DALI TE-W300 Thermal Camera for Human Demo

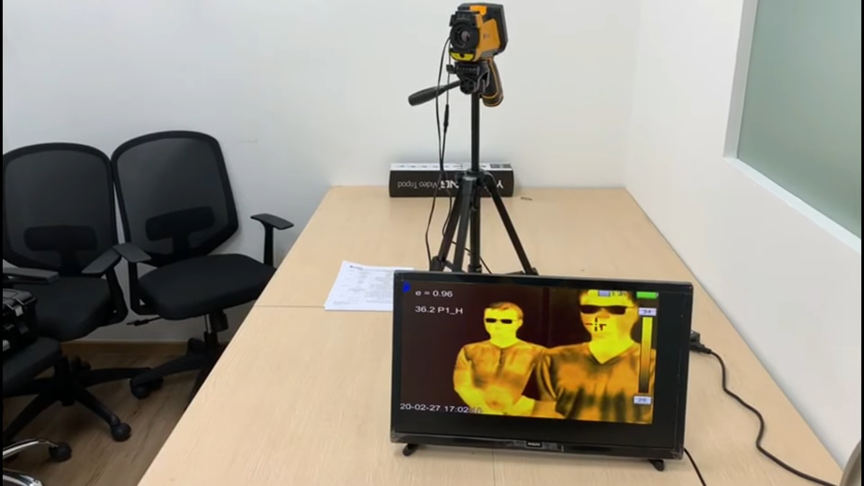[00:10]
As long as the target audience is in the field of the camera shown on the monitor, they will be scanned.
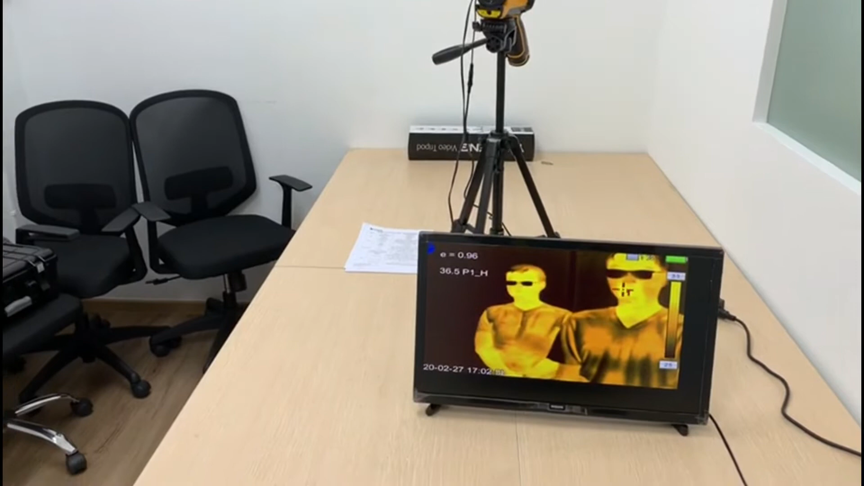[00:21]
This is a cup of hot water to depict a person with fever. Once it comes into a camera view, the alarm will trigger as you can hear. The camera will capture the image so if an investigation is needed, there will be an image for your reference. This summarizes the product demonstration. Thank you and we look forward to your inquiry.